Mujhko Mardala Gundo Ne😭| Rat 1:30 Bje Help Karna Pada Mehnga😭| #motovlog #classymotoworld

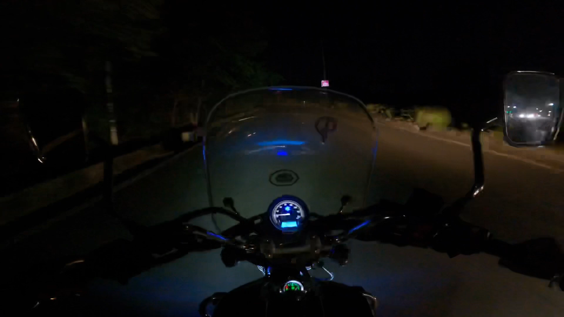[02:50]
और गाइस मैं रात में बिल्कुल नहीं भगाऊंगा, सेफ रहो सब लोग और केयरफुली अपन को बाइक राइड करनी चाहिए। बिकॉज गाइस कोई भी एकदम से अचानक से कोई स्ट्रीट डॉग्स या स्ट्रीट काउज वगैरह कोई भी आ जाए सामने, तो वो सबसे बड़ी परेशानी हो जाती है राइडर्स के लिए।
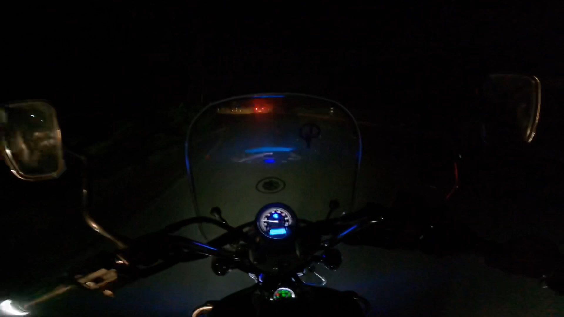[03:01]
तो गाइस मैं लाइट वाली जगह से अपना कैमरा ऑन करता हूँ, बिकॉज गाइस यहाँ पे डस्ट वगैरह भी बहुत ज़्यादा हो रही है, इसलिए मुझे वाइजर लॉक करना पड़ेगा। सो गाइस मिलते हैं अपनी आगे वाली रोड पर।
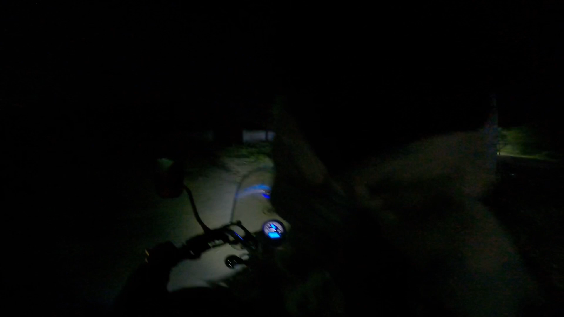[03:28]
कहाँ पे? अबे एक लेटा हुआ है वहाँ पे, तू गाड़ी मोड़ में एक मिनट आया।
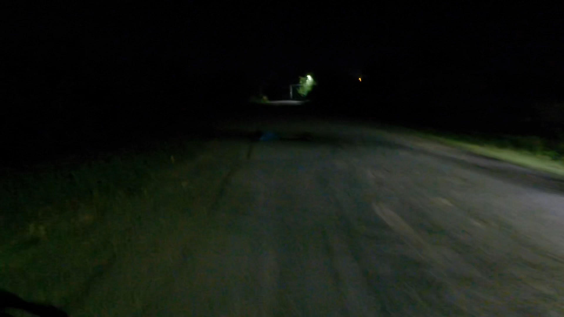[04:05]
लगता है गाइस बेहोश हो गया है, इंसान नहीं है, मुझे लगा कोई गाय वगैरह होगी। भाई